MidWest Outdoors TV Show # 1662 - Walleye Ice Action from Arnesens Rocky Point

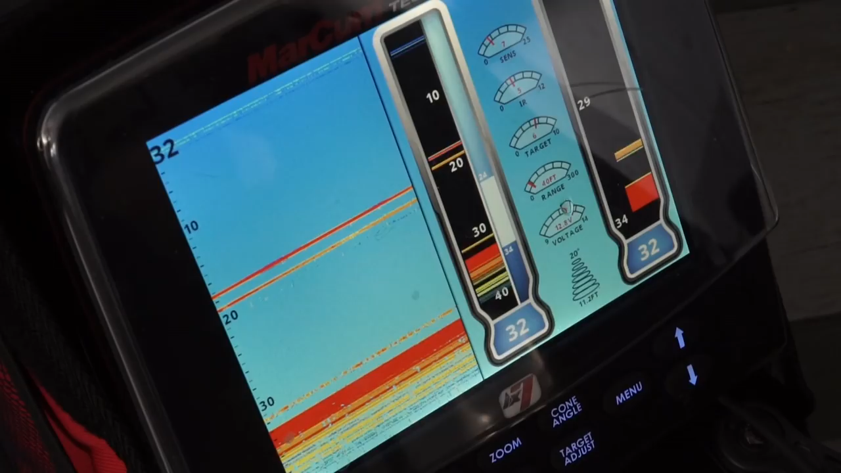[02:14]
Show you how I got the LX7 Markham set up here.
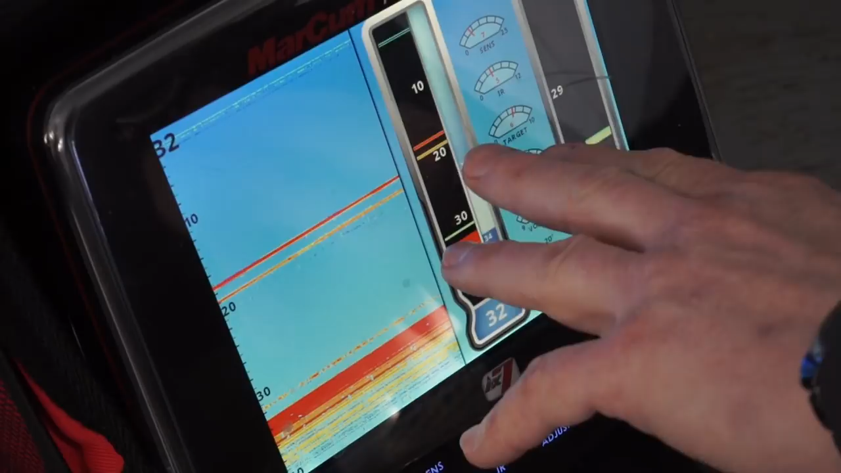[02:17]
These are actually, we've been catching a lot of these walleyes.
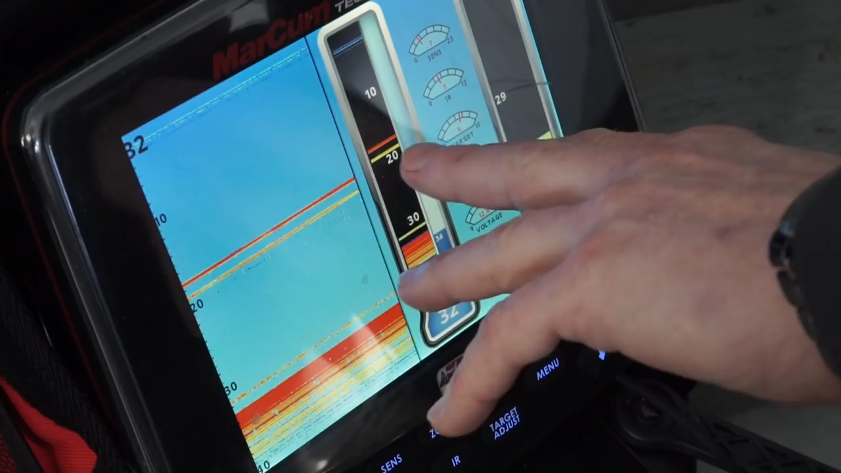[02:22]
You know, we're in 32 feet of water, but we've been seeing a lot of suspended fish come through there and then the saugers have been lower. But I've got the view with the split screen there showing the vertical flasher as well as a historical graph and then I've got a zoom screen.
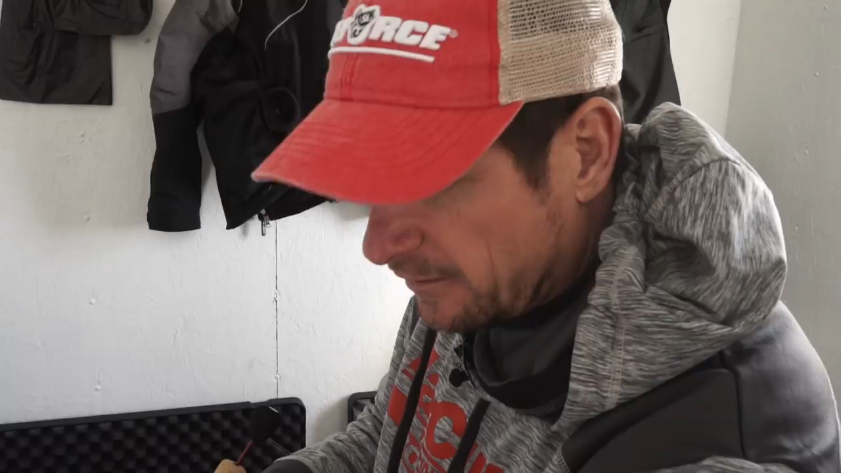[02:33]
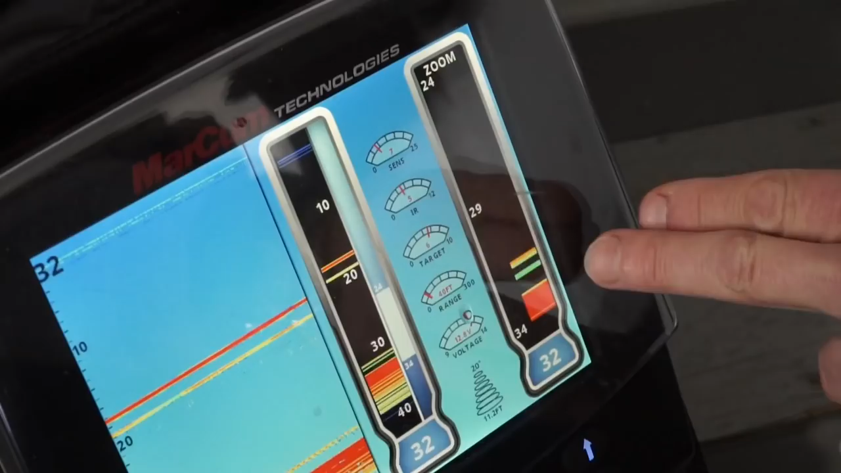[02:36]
Just got tuned up to the bottom, 10 feet of the water column, so you can zoom right in here and see what's going on in the core area where a lot of those fish are being caught.
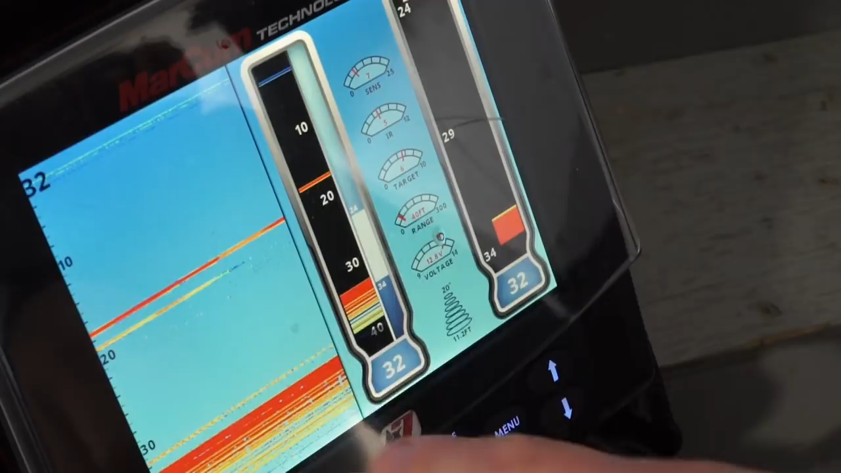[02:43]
Nice thing is when the high fish come in up here, you'll see them in the graph or on the main vertical flasher there and you can rise up to get them. I think we've got another one of the right color.